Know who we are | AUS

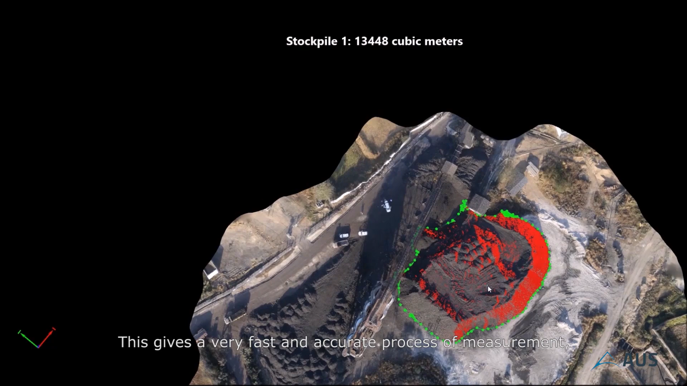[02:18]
This gives a very fast and accurate process of measurement, even on the same day of data capturing.